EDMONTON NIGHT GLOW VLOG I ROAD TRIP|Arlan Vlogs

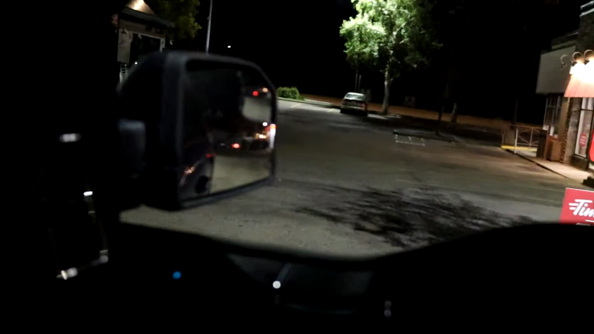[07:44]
We're in the special zone. So, magti-Tim Hortons tayo para sa coffee. Para sa COVID? No, for mommy. For coffee. Coffee?
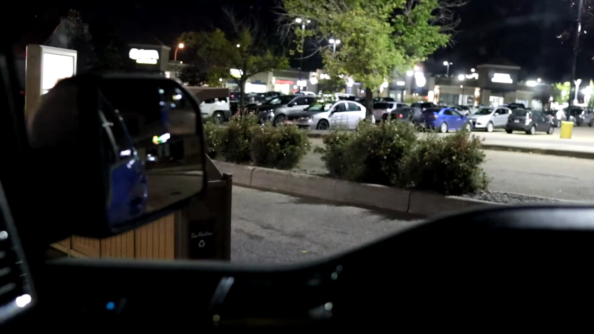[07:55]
Tonging. Oh. COVID. Okay. Even someone said it
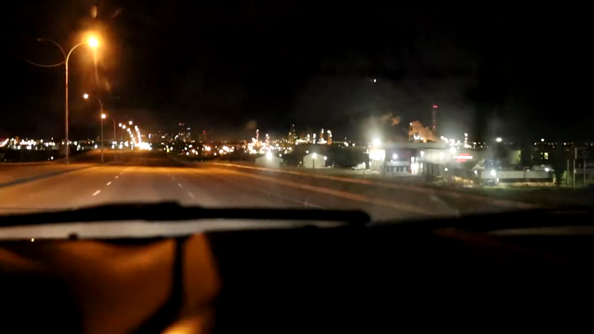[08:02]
perfectly. I know, daddy. Mama, you hold it for daddy. Ayaw nang daddy. Iyon mo ta ako kukuha. So yun guys, yung city driving. Ayan yun. Yan yung downtown. Makikita nyo yan.
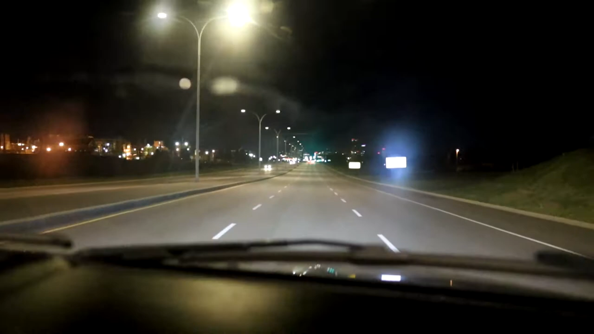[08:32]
So ganun talaga yung ano, mahalang paayos talaga kahit dito naman eh.
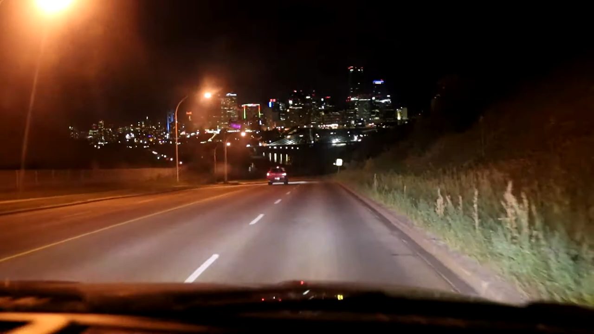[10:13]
Did you see it? Basta. Look, oh. See? Look at the lights. It's really look cool, at the building. Yan guys yung downtown Edmonton. Pagkapit.
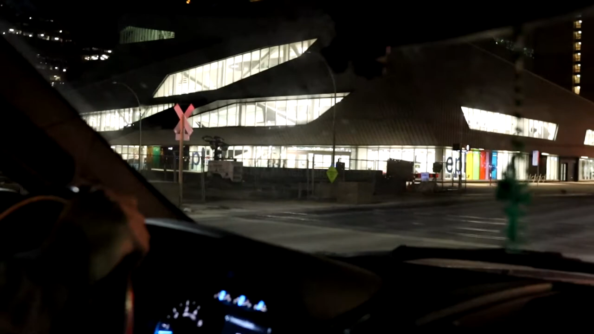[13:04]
Di ba dati yan? Dito dadaan yung train.